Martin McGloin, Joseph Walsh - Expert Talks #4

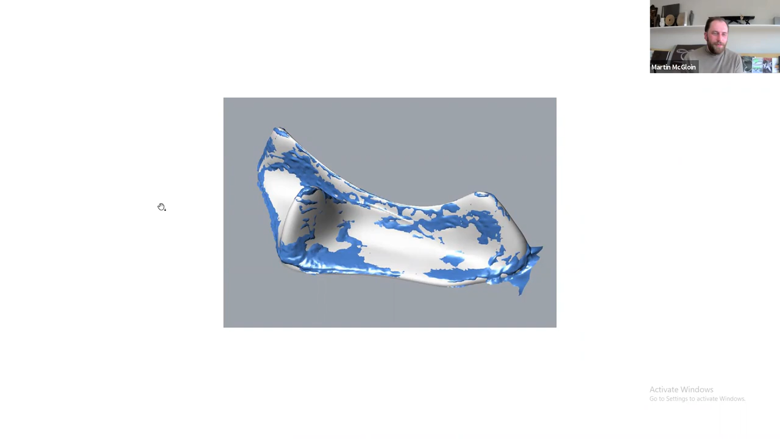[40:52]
and then we create a smooth rhino surface around the 3D scan.